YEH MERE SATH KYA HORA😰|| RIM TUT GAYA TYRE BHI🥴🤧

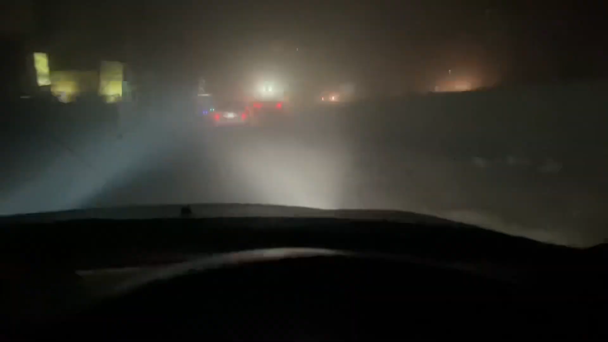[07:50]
तो जी रेगिस्तान में गाड़ी आ गई है फुल साफ सुथरी निमो थी, ये जो इंशाल्लाह कुछ देर बाद साफ सुथरी नहीं रहेगी होगी, उसकी वजह ये जो गुलबर्ग वाला अंडर पास है ये क्रॉस किया बस इंशाल्लाह मिट्टी।